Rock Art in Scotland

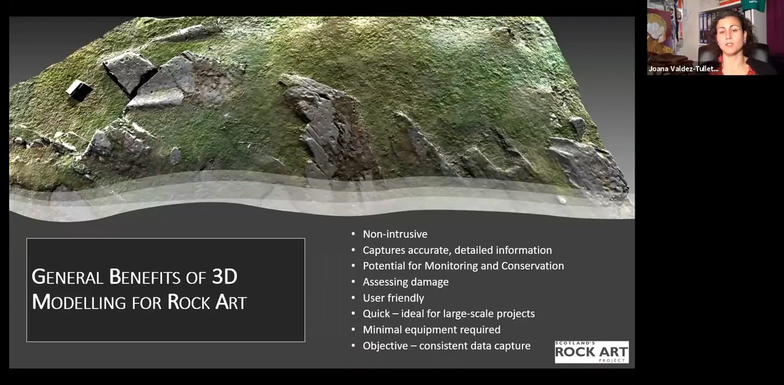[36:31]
easily model small rocks and large panels um and it can also um help us to identify rock that uh rock art that sometimes is quite invisible uh because in some cases they are very very weathered the motifs are very very weathered and the other thing is that we don't have the subjectivity of
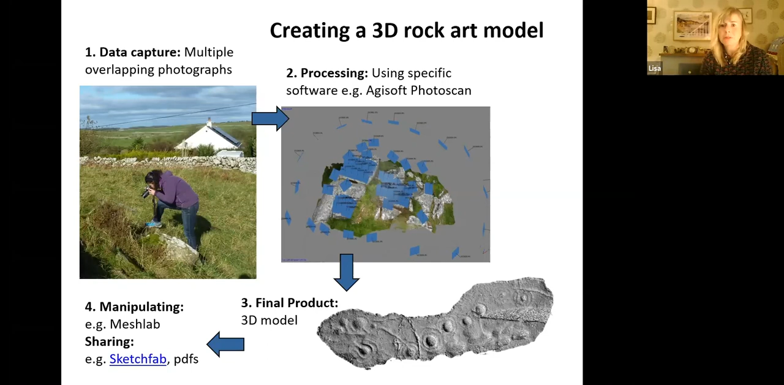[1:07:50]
we don't actually do the processing ourselves um that's beyond our in our team's uh computer um well we don't basically we don't have a strong enough computer to do it so uh we just take the photos and upload them and then that's the only thing i we don't know again uh as john has already shown is